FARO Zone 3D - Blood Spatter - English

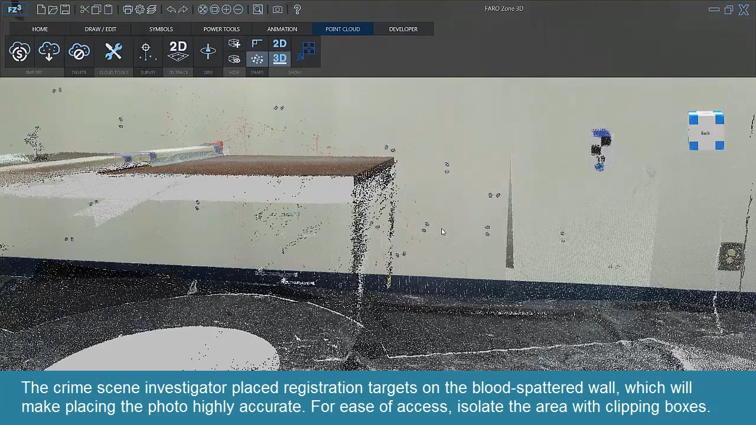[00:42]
The crime seat investigator placed registration targets on the blood spattered wall, which will make placing the photo highly accurate.
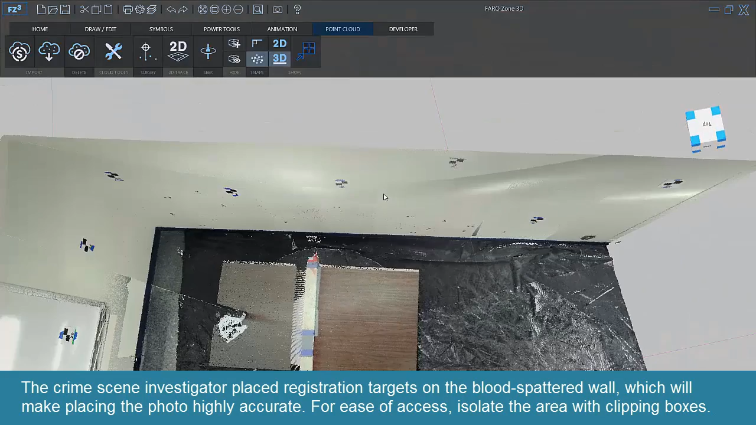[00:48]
For ease of access, isolate the area with clipping boxes.
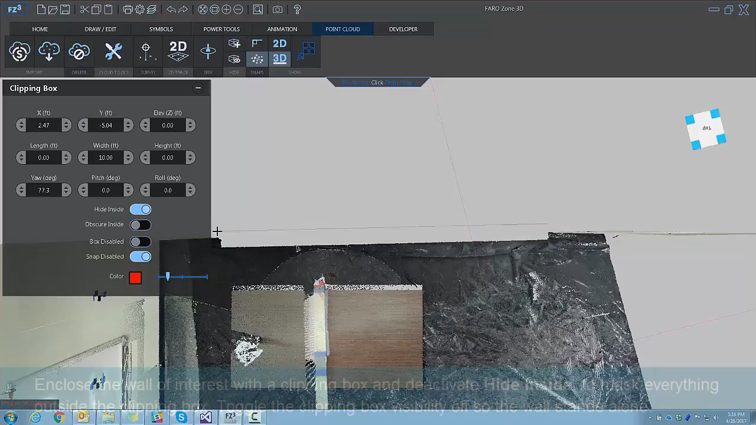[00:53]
Enclose the wall of interest with a clipping box and deactivate Hide Inside to mask everything outside the clipping box.
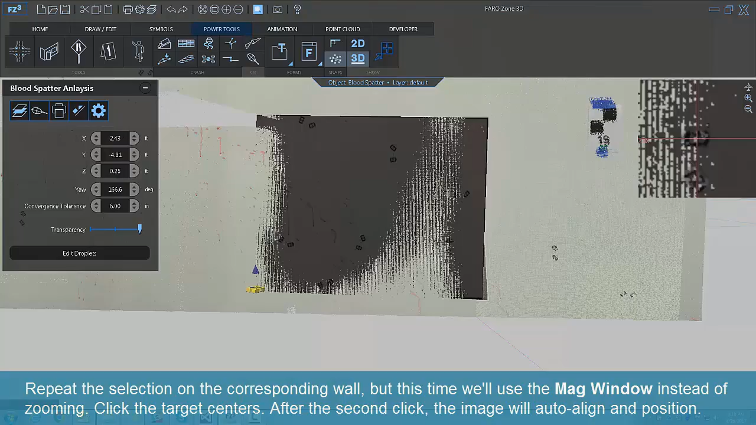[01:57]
Use the arrow keys to nudge it forward a bit and adjust transparency on the Tools panel to check the alignment.
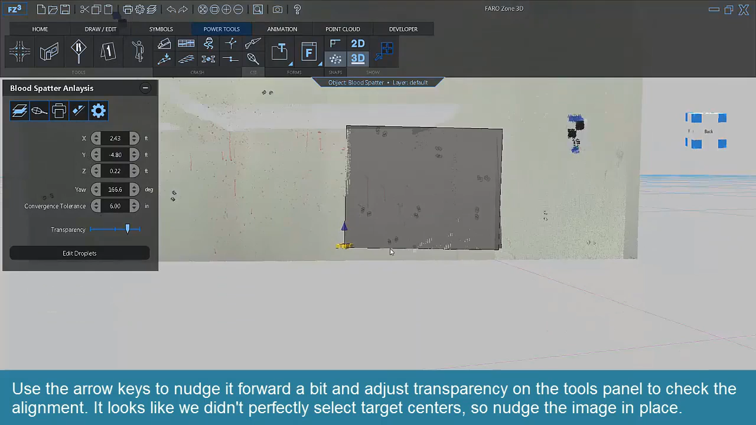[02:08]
It looks like we didn't perfectly select target centers, so nudge the image in place.
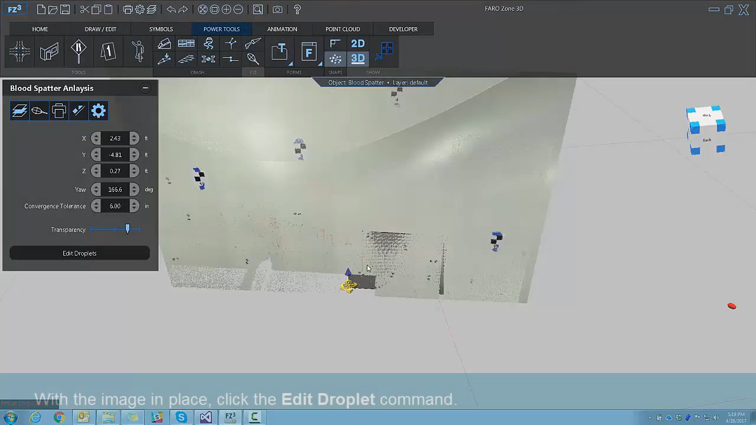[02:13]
With the image in place, click the Edit Droplet command. In this window, the blood droplets will be drawn. Accuracy counts. Zoom in on the droplets and click the Draw Droplet command.
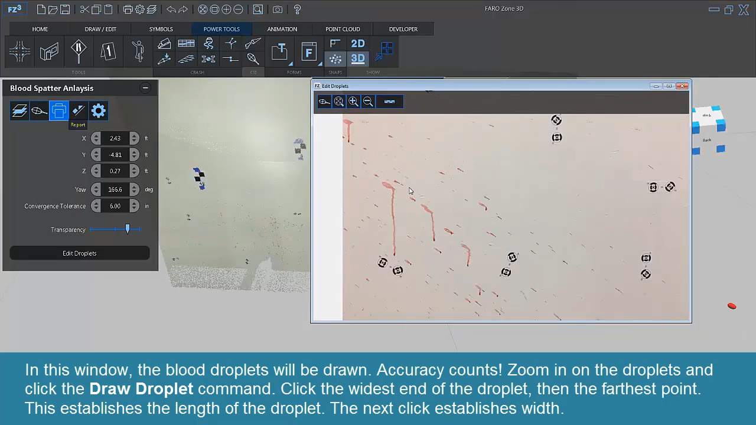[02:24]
Click the widest end of the droplet and the farthest point. This establishes the length of the droplet. The next click establishes width.